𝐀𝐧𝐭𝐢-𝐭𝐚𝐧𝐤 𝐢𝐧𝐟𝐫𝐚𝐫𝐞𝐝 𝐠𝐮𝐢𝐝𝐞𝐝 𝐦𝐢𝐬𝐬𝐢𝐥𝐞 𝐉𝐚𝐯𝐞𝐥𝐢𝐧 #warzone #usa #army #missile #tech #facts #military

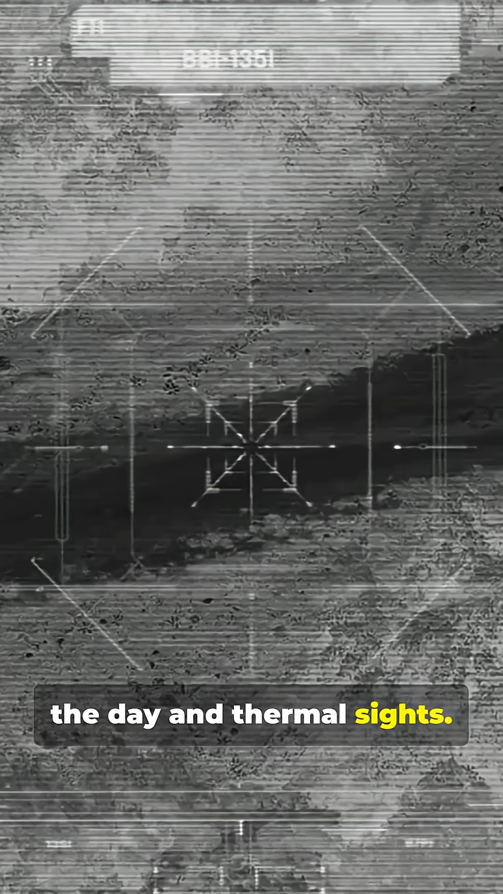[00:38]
Day sight X4, thermal X4 and X9 magnification. Lock on before launch even in total darkness.